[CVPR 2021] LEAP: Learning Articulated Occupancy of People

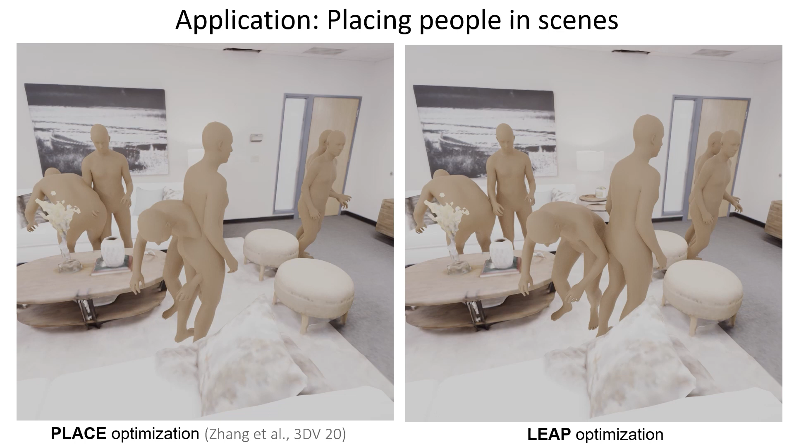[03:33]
However, it requires a pre-computed SDF to avoid collisions with geometry and often generates unrealistically penetrated humans when multiple people are generated in a single scene. Our method is able to effectively prevent intersections with other people and the mesh-based geometry without requiring an SDF. Our approach is robust and resolves even complex penetrations with the environment,